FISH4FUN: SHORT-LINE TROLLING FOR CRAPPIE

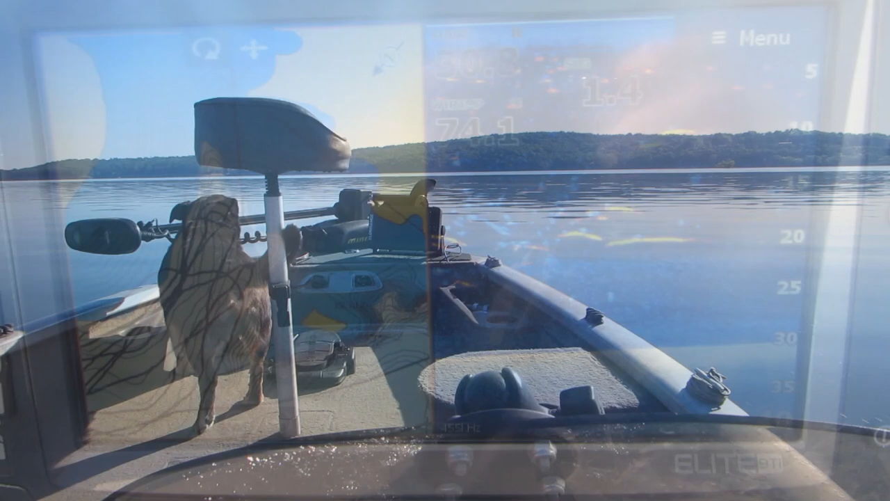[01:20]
You may notice, looking at the locator, that we left our trails on from the last trip so we could find exactly where we caught them last time.
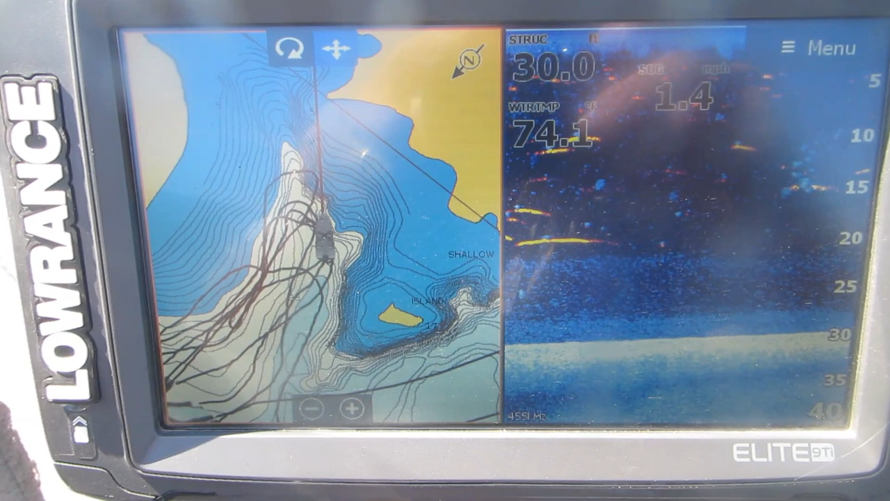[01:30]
You may also notice in this shot, that the fish seem to be running in the 20 to 25 foot range instead of the 25 to 30 foot range.
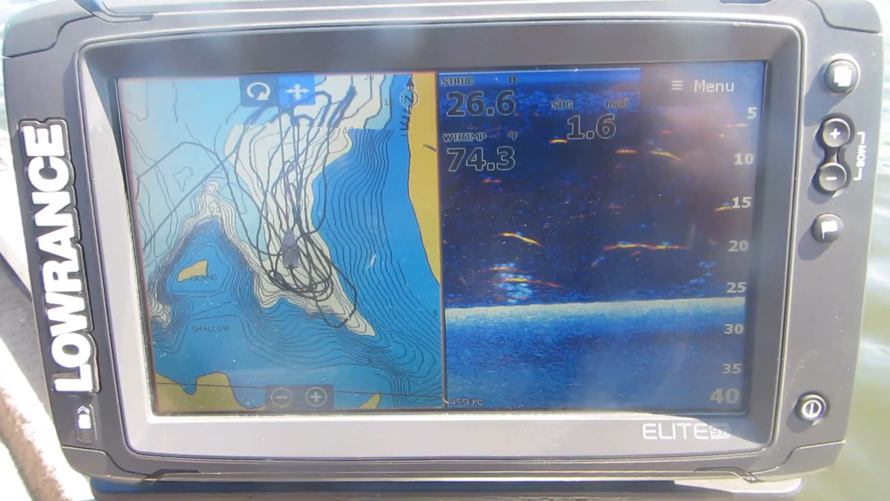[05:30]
On screen: water 74.3°F
the fish kept holding at that 20 to 25 foot range.